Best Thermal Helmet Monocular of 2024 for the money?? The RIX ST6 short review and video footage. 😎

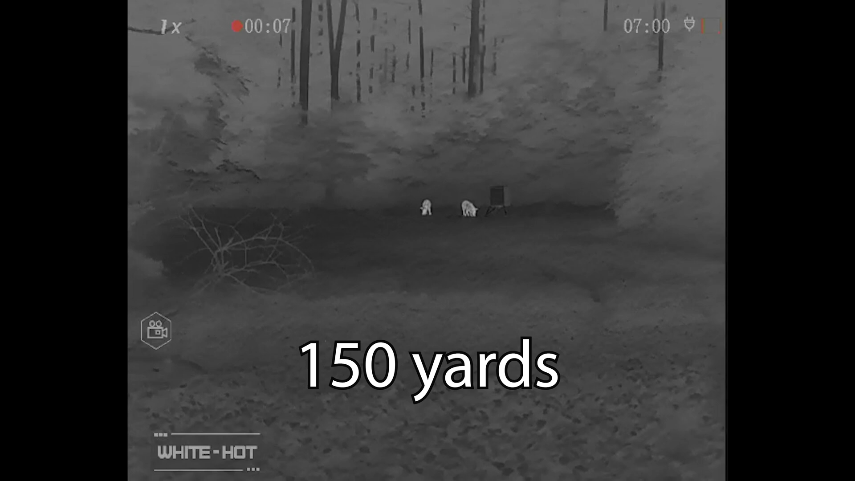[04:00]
It keeps up. I don't have any issues running this for navigation.
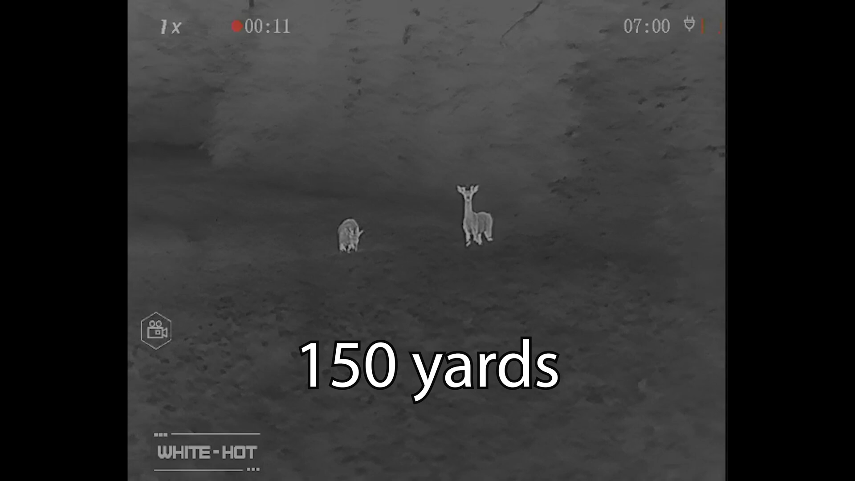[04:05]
So, the 50 hertz is fine. No complaints there. It is a sub 25 milli Kelvin sensor.
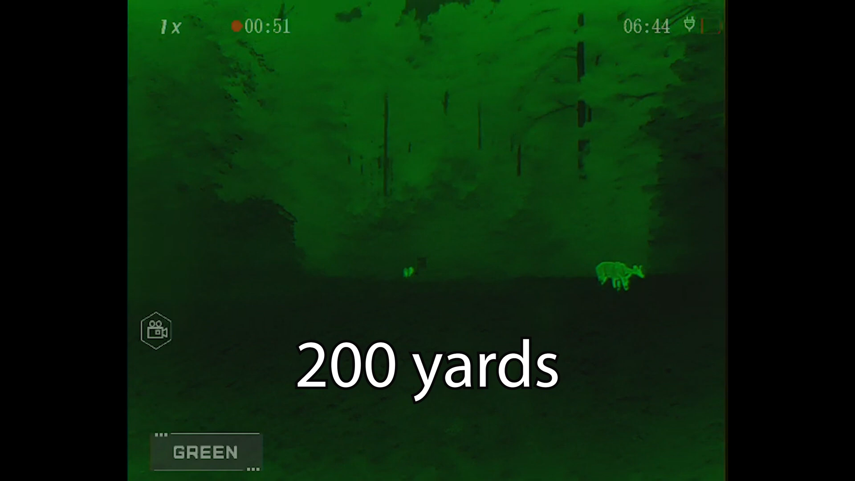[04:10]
Again, I don't have any major complaints in humidity or bad weather.
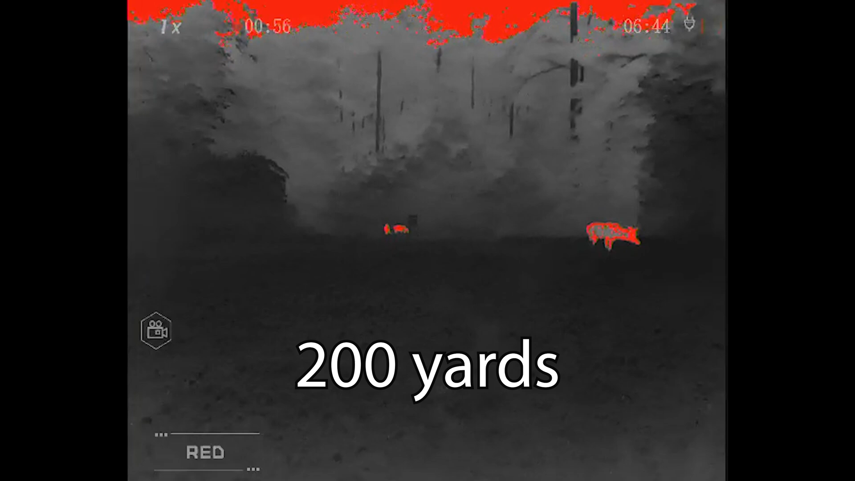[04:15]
Unit still works very well. It has a good image.
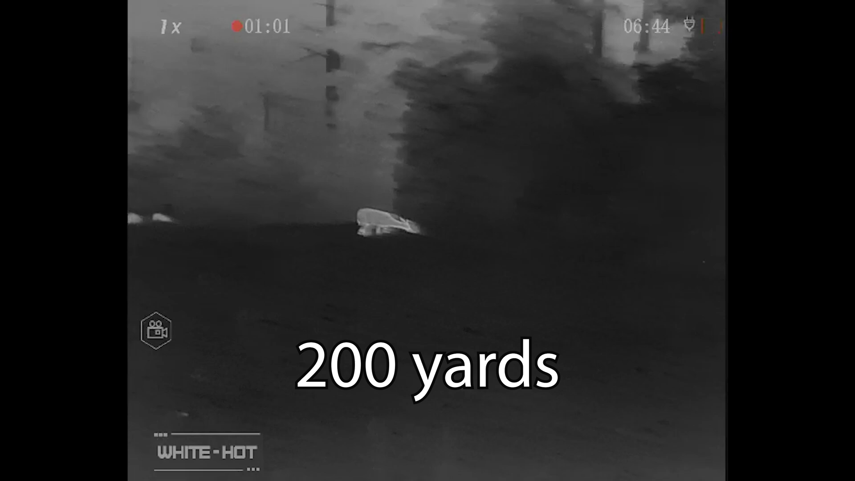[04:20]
Runs a 1024 by 768 display screen. I know some guys complain.
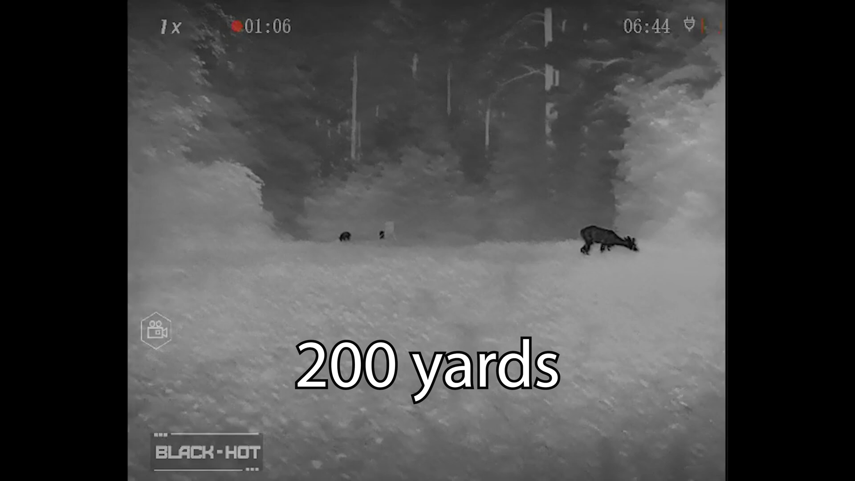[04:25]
They think the screen looks too small when you run a helmet monocular.
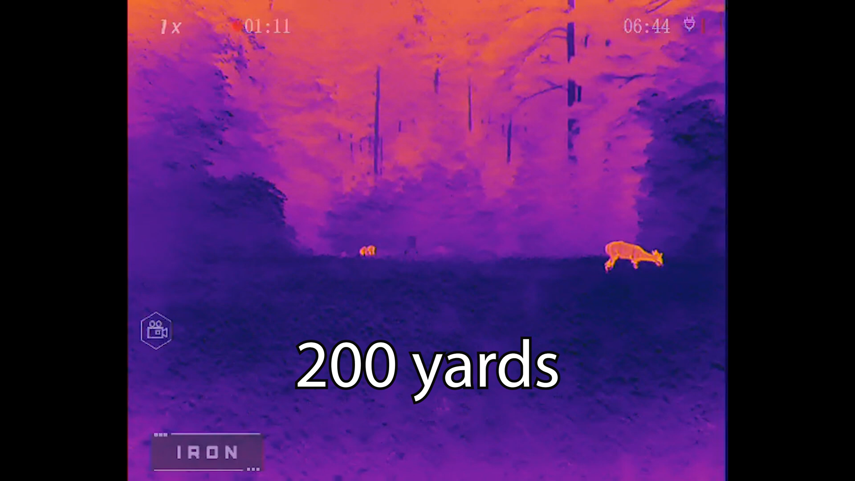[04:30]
I think this one's fine. I don't have any complaints about the screen size. I think it's good.
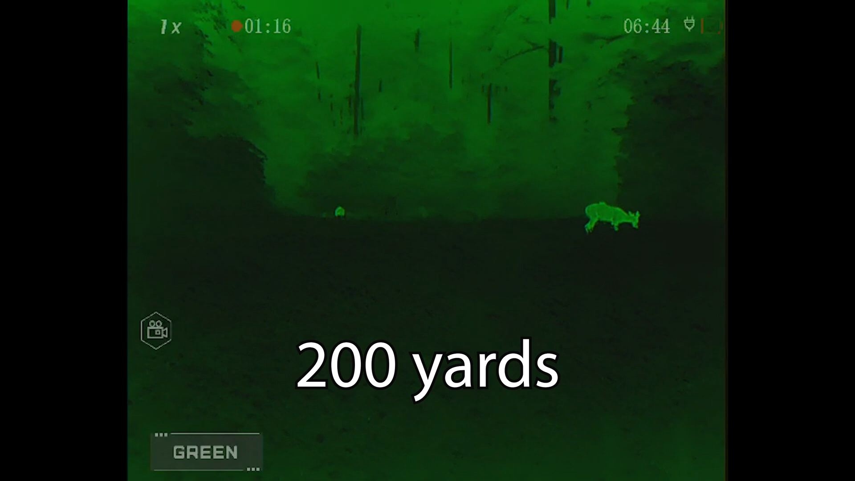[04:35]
It's a 0.39 inch display screen and it does a good job.
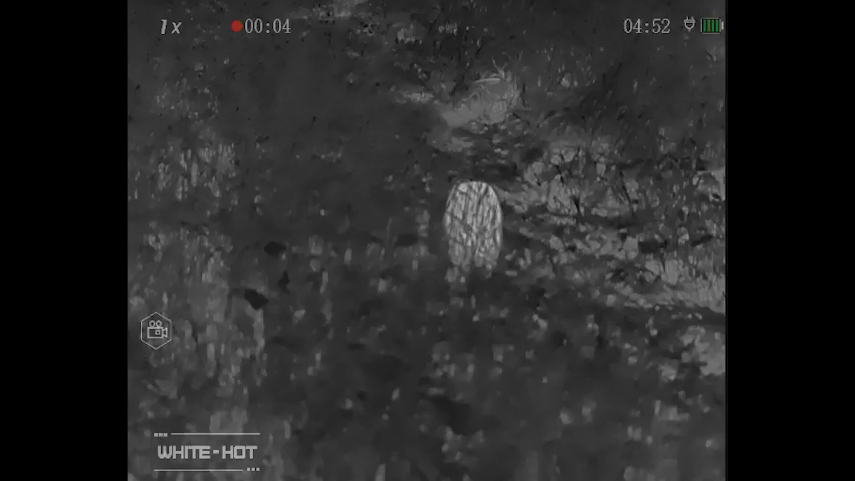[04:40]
I have no issues with screen at all running this on my helmet.
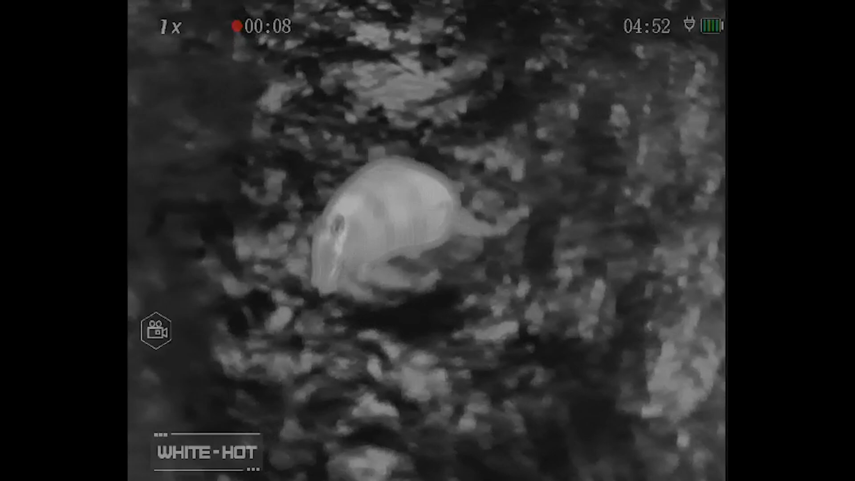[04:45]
Multiple color palettes, guys. You got white hot, black hot, red hot.
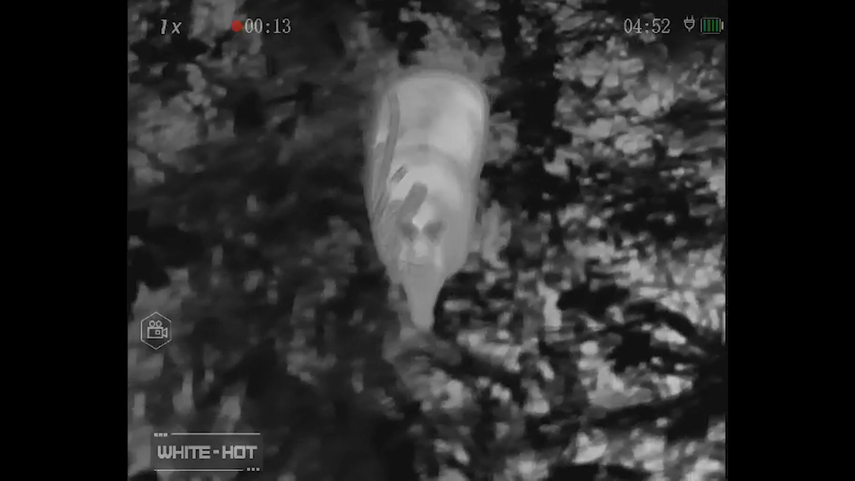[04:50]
There's like an iron, which is pretty much red, and then a green. Mostly, I run white hot, but there are certain conditions. I do really like the green hot.
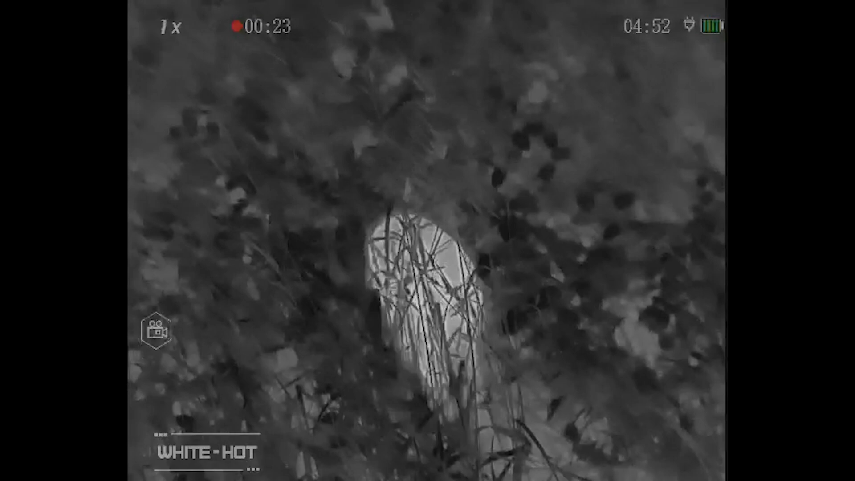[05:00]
I'm glad to see these manufacturers adding a green hot now to these thermal scopes.
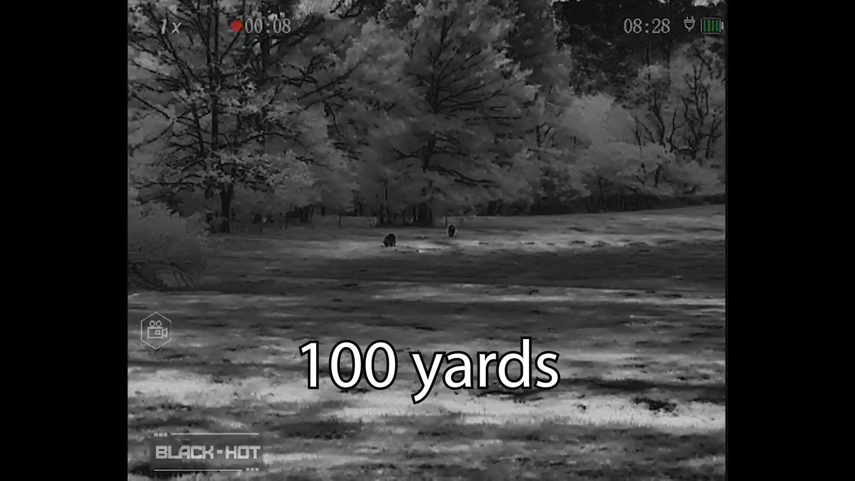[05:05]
This is not the first unit that's ever had green hot,
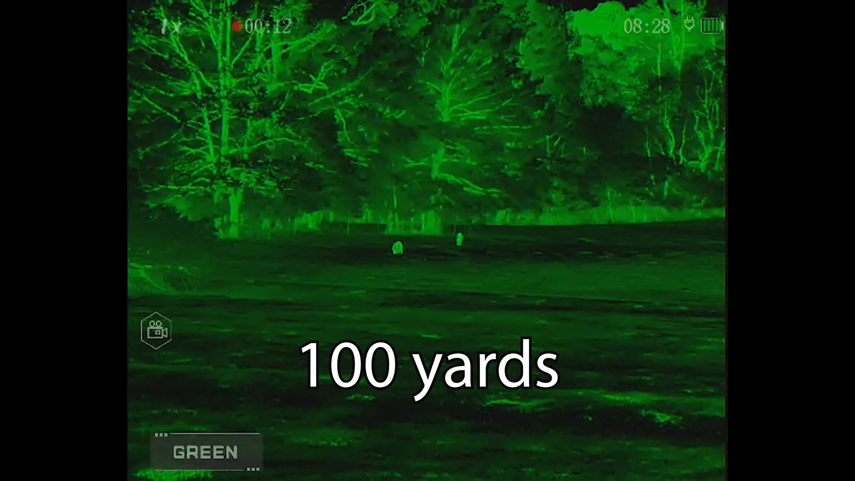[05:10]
but it does have it and I really like it.
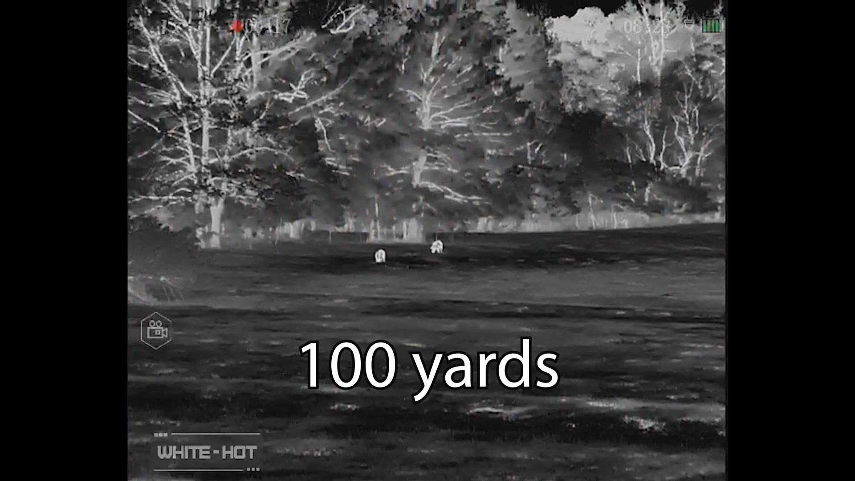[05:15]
It is very easy on the eyes, especially guys that are running helmets. The green,
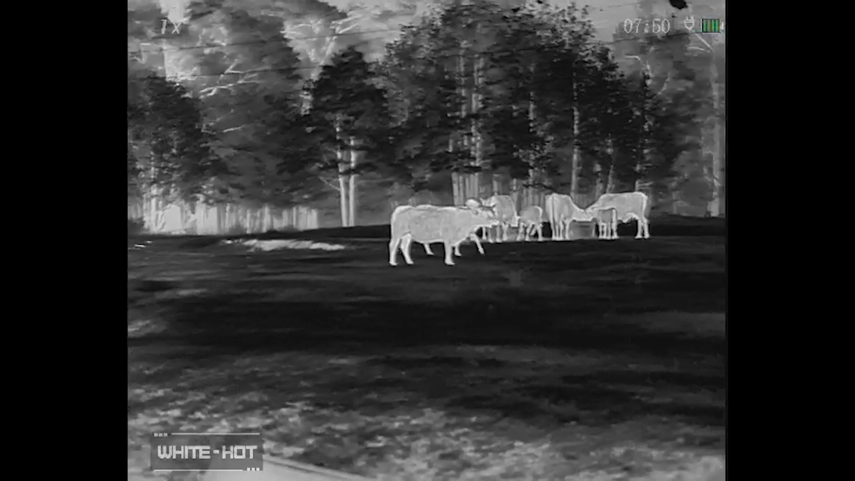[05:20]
you don't get the eye fatigue with green like you do with your other colors, so just something to note.
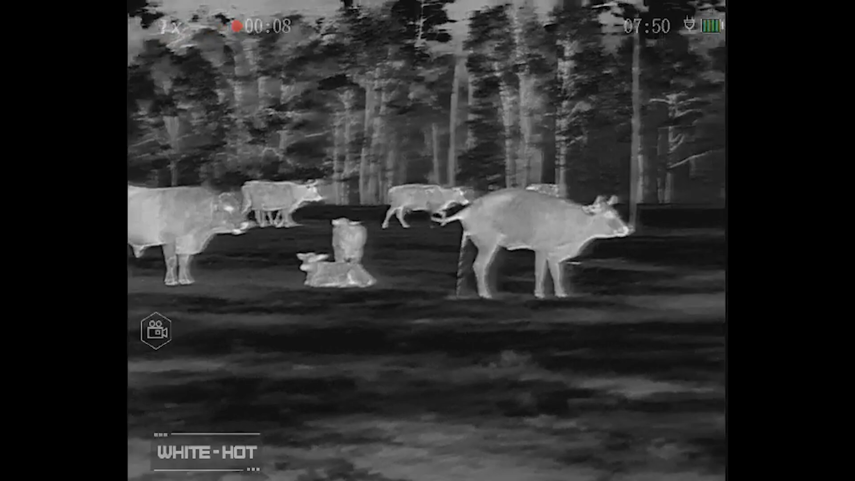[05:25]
Guys, it weighs just over half a pound. It's very lightweight, very small.